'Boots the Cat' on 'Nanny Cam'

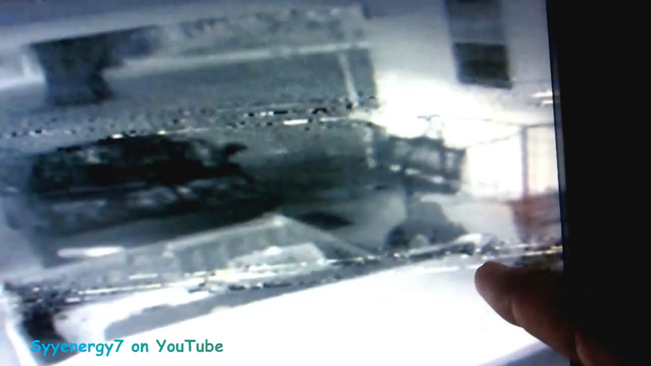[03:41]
Actually, I got this on slow fast forward. That's him over there right there eating right before he was up here for several hours. Because he didn't eat too much this morning. And I said, I didn't see him around in a couple days. So he ate a bunch of food there. And he came by. I don't know if it was him at night, but it was definitely him here. So he jumps up here to see him.